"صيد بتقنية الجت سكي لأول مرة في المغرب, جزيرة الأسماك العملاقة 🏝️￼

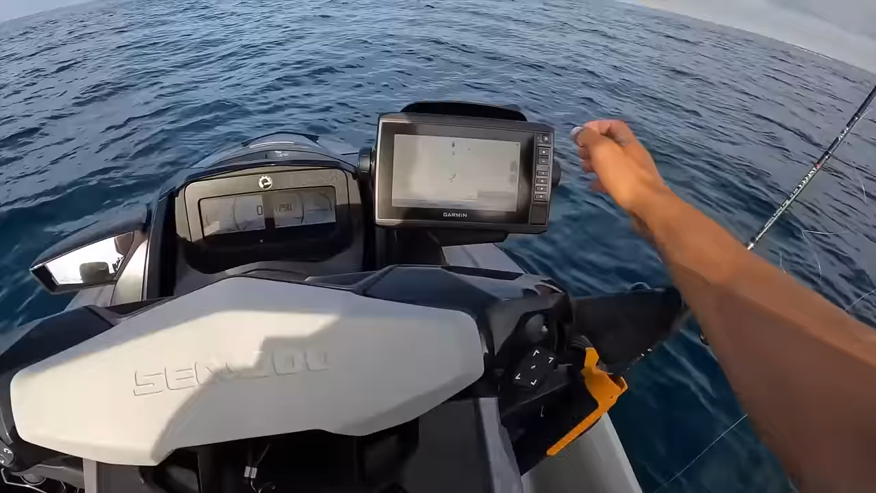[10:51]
انا الدراري غادي للحجره هانتوما باش نشوفو صوندور او ميم طون هاي